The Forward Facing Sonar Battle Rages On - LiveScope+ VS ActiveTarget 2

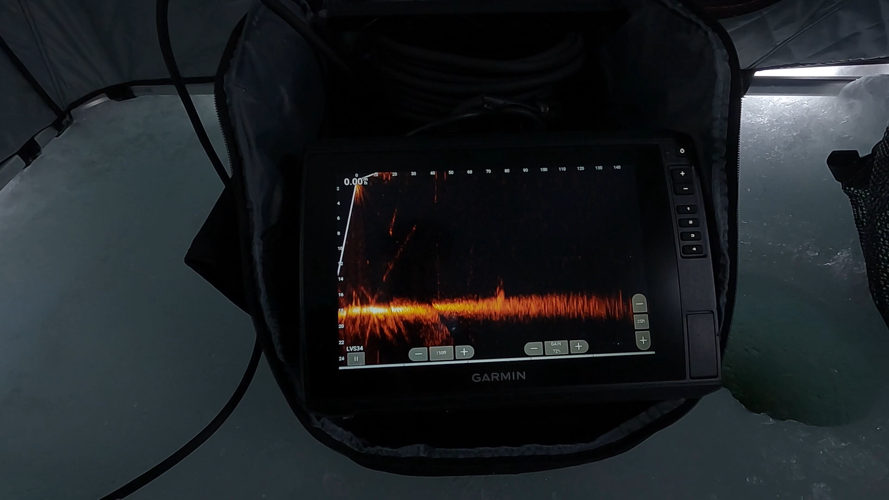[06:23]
depth range now obviously we're not getting a whole lot of usable information but look at how far that thing goes so now let's try that on lowrance so
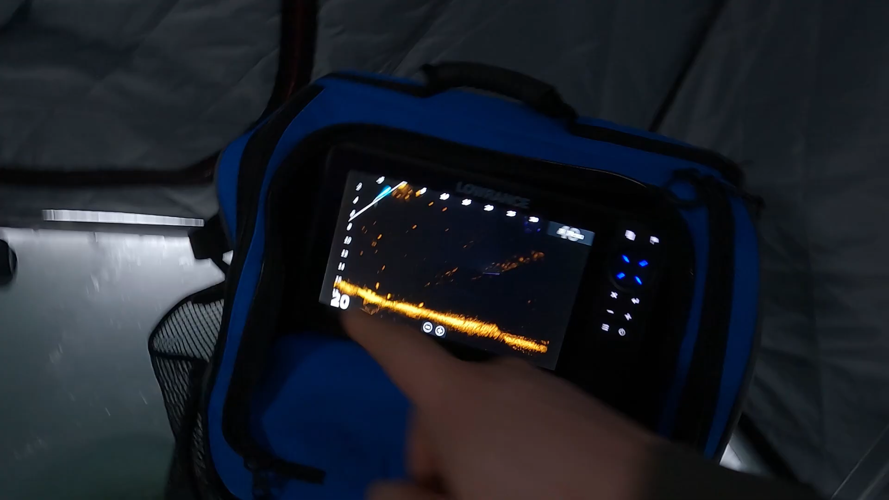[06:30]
we're at a 20 foot depth range i'll just see if i can set that on the lowrance to 25 they don't give me that increment i can't do a custom
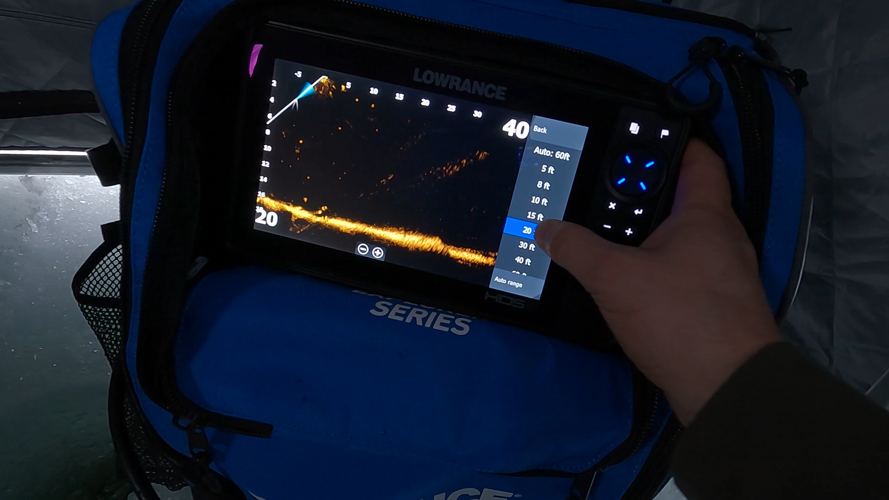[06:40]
so i'm going to just leave it at 20 and forward range is at 40 so now we're at 60 80 100 120
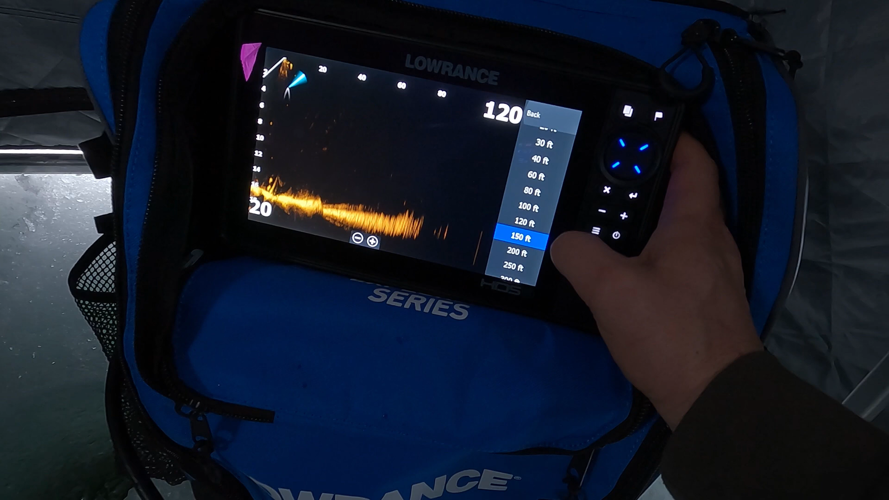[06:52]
150 200 and clear that screen just so we have a full screen like we did on the garmin
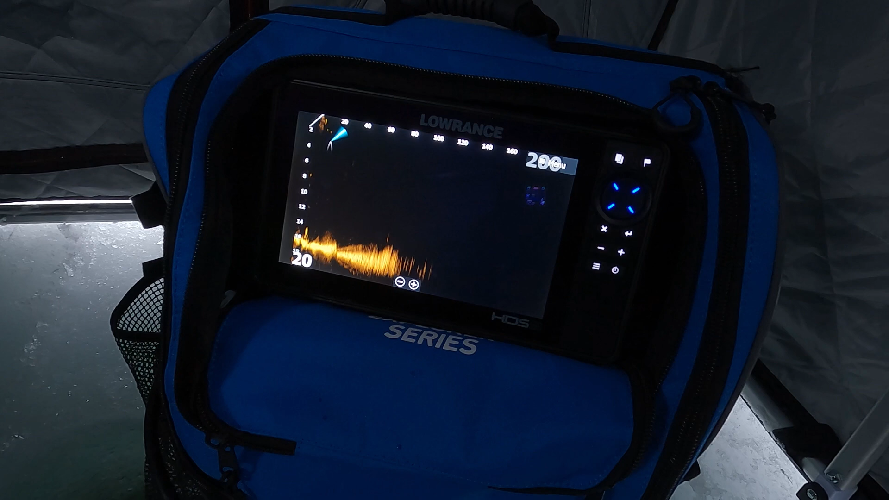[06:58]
so at a 200 foot range we have usable
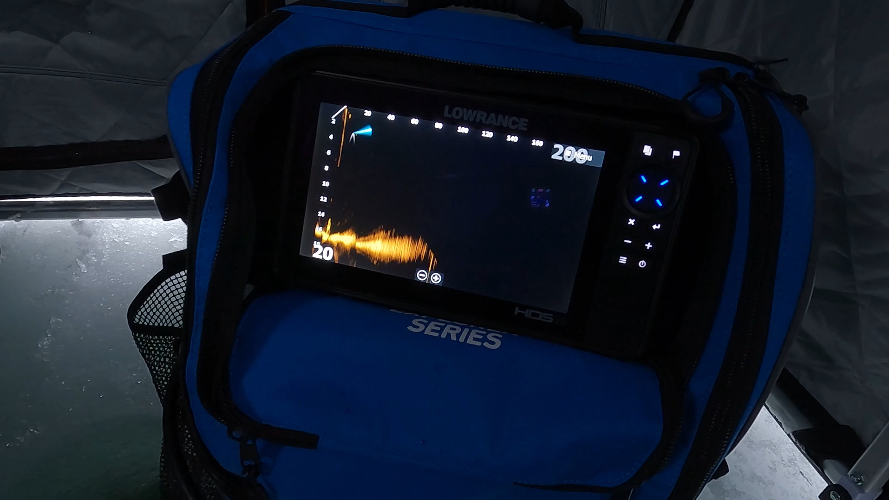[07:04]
100 feet maybe 120 feet but
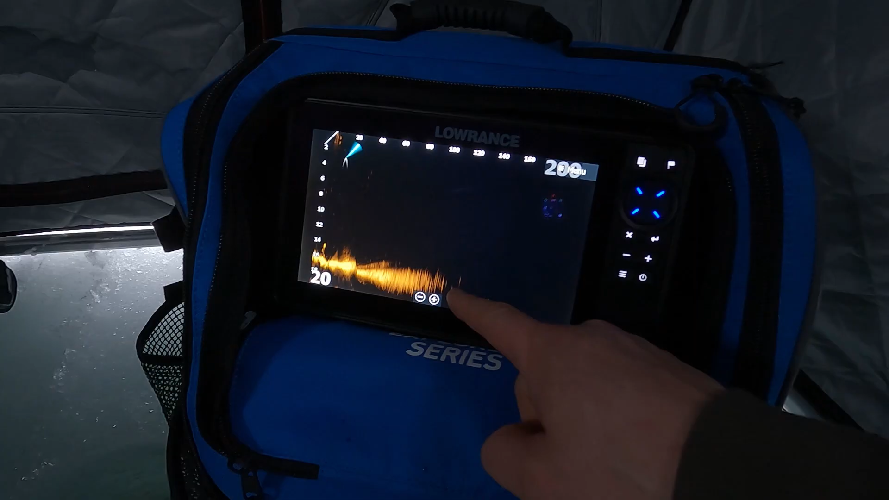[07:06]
i'm going to say 100 foot is basically what you're looking at so we have
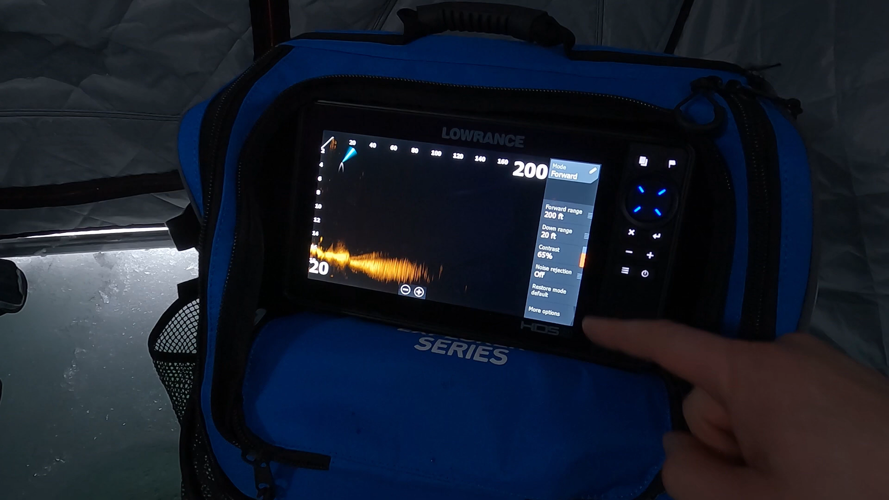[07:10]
50 extra feet on the garmin over the lowrance and even if we turn up the contrast
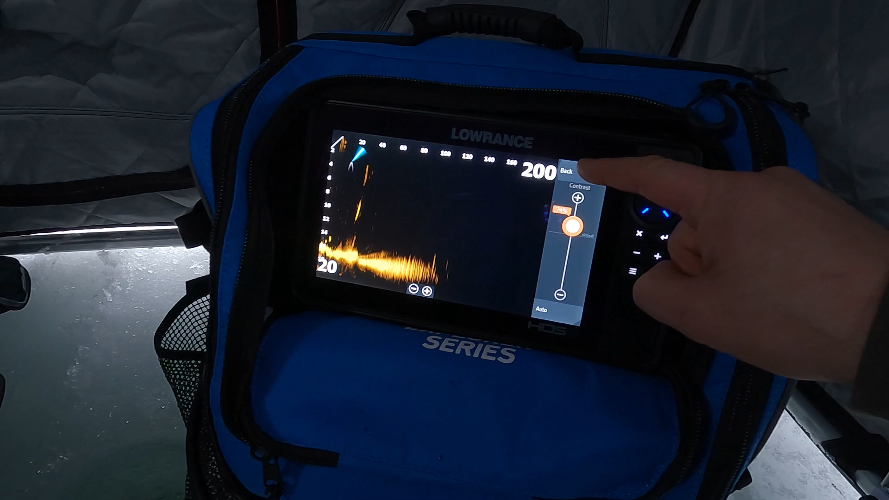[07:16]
it's probably a little high so that's basically what we're getting now
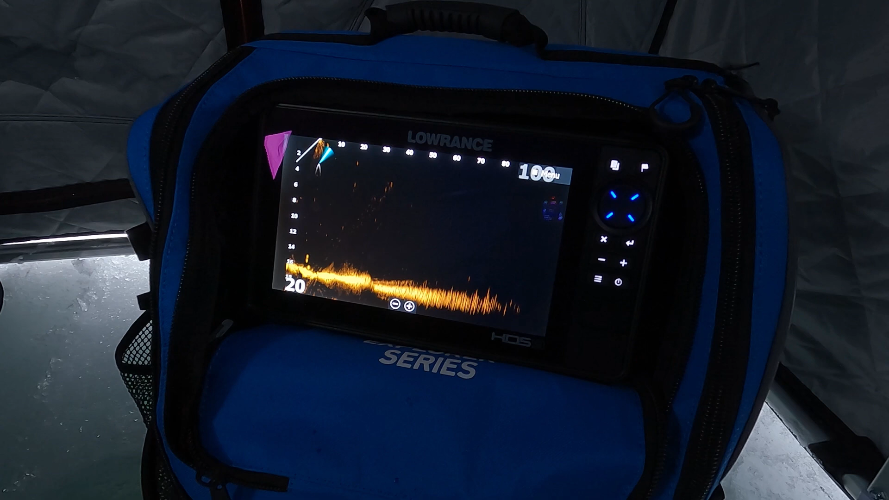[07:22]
one thing i really like on the garmin that you cannot do on the lowrance that is really going to help you when you're looking at these extended ranges
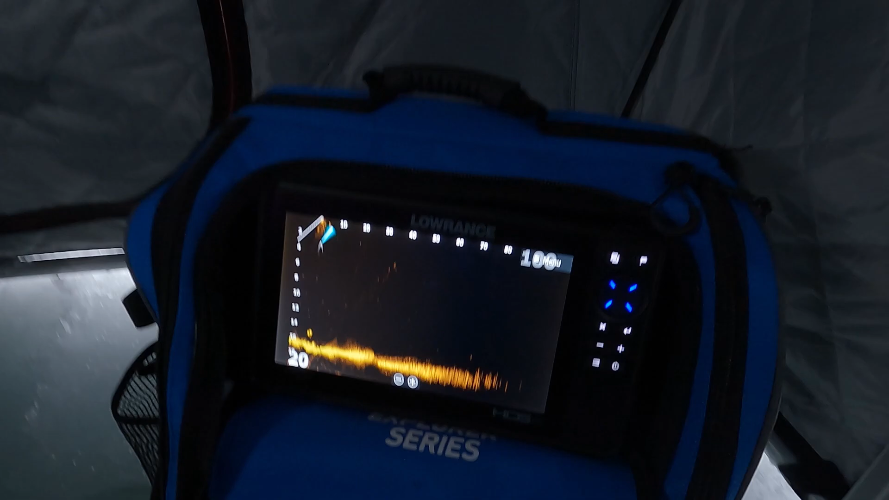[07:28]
check out this
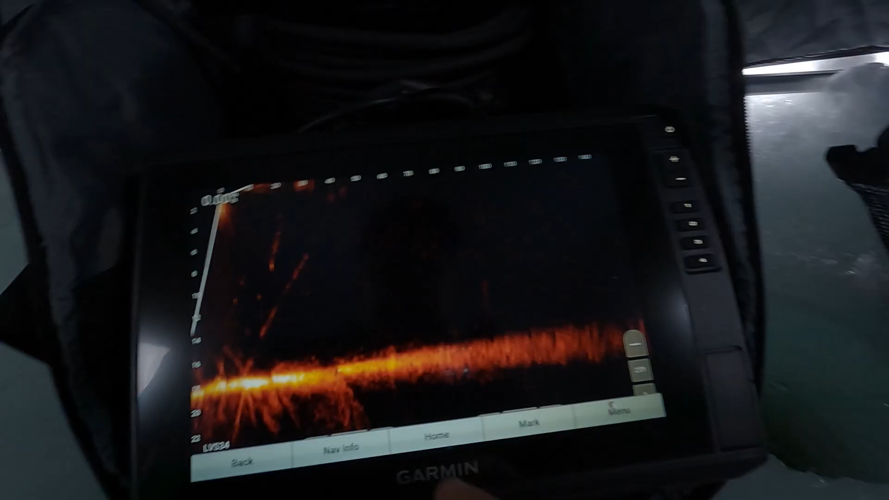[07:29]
bring up our menu go into it we go to sonar setup we
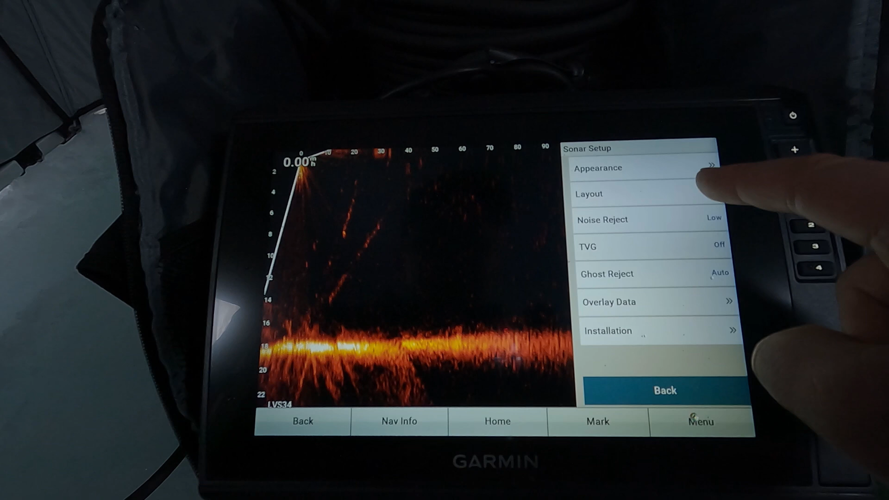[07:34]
go to layout we go to compress range it's currently turned off we'll turn that on now
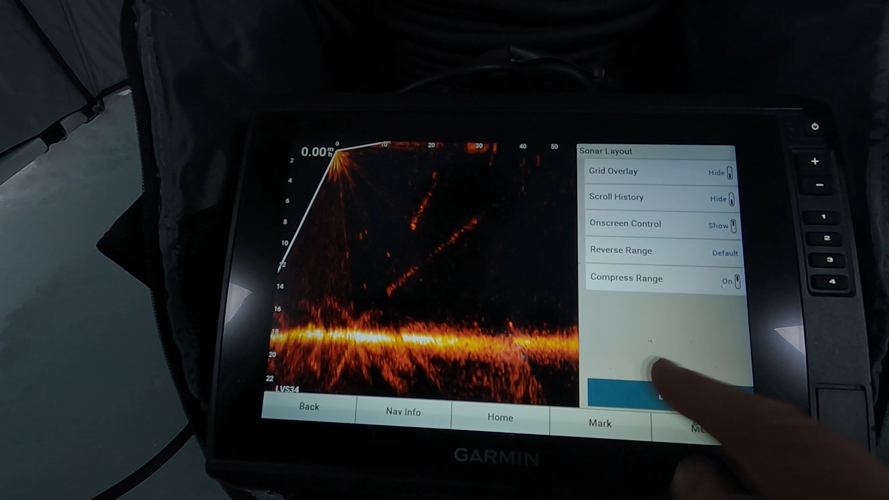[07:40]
you saw the screen adjust look what happened come back out so now zero
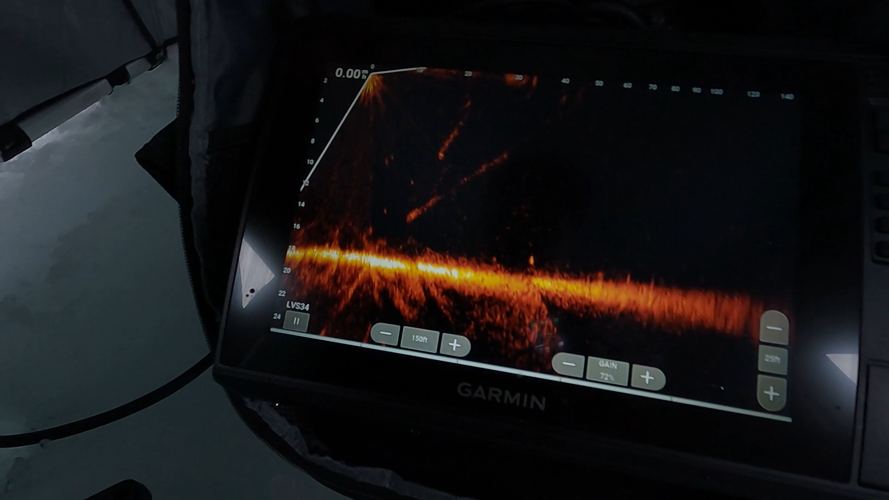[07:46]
to 30 40 feet is taking up half of our screen okay the
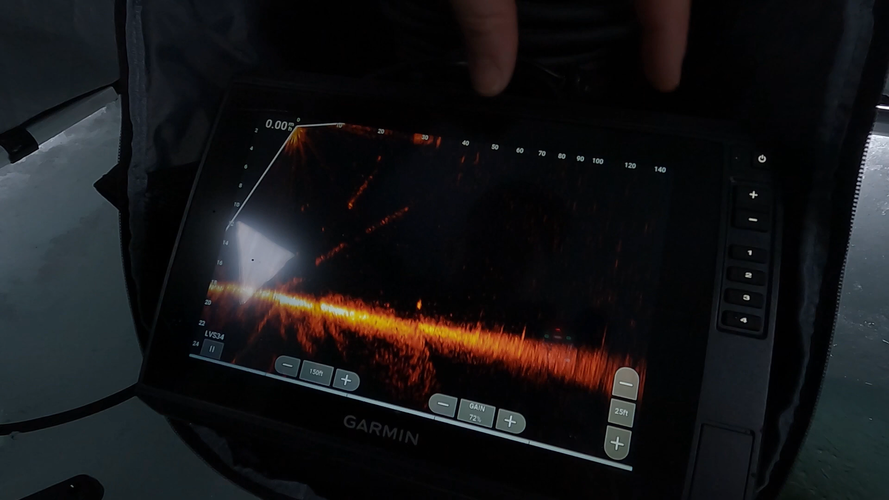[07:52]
rest is still out to 140 so we can monitor this range out here but these numbers are
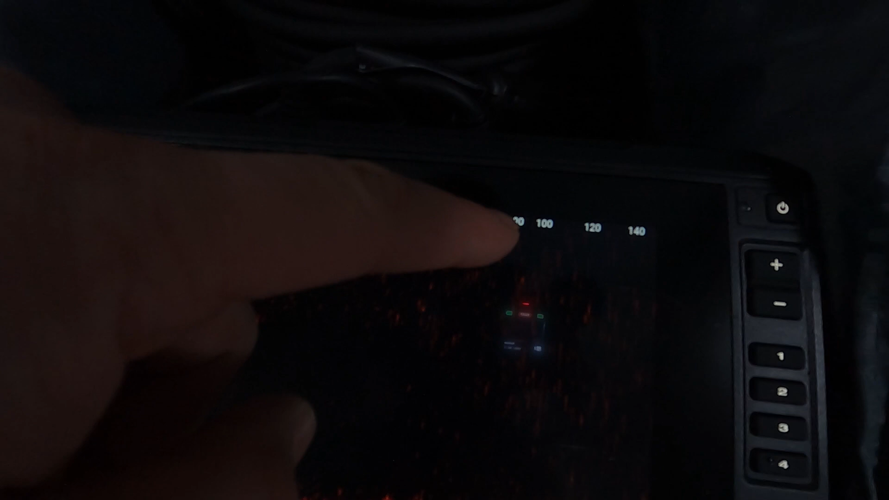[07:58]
a lot closer together meaning it's compressing everything in and then the information we actually need is available
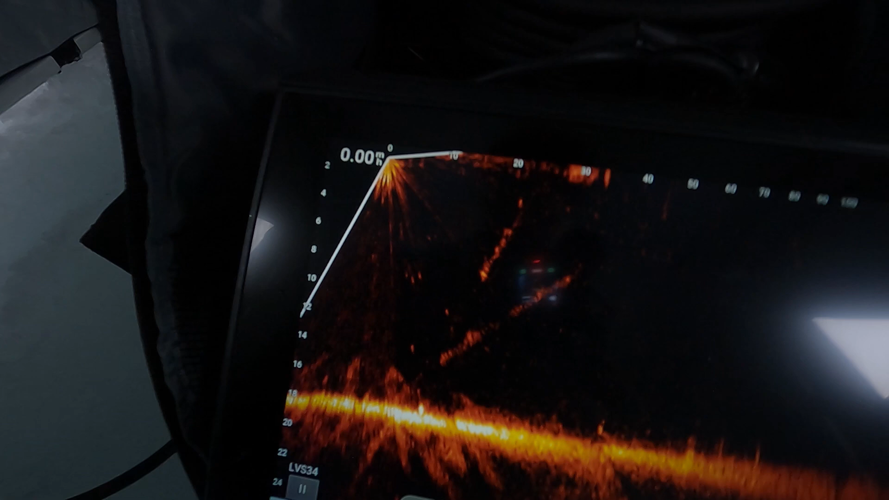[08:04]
to us right here so that's one reason i would say that garmin has better software than lowrance for
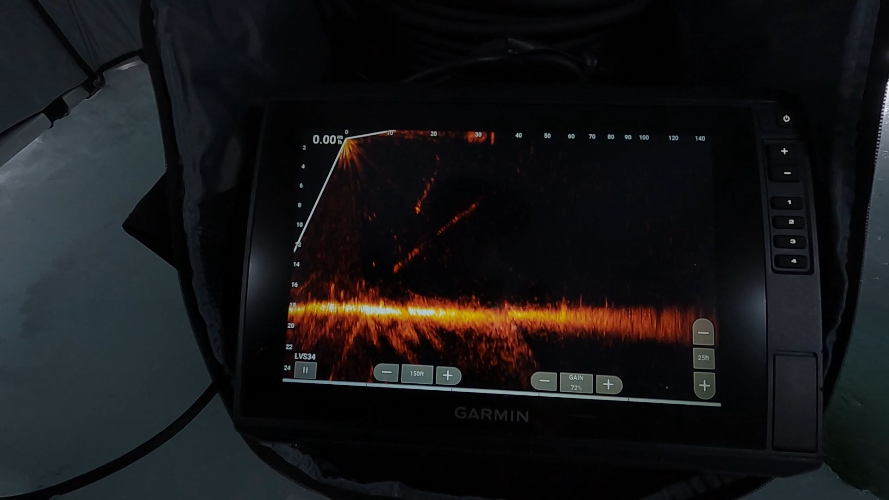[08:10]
their units now the next thing i want to show you in the menu here we go to same spot layout we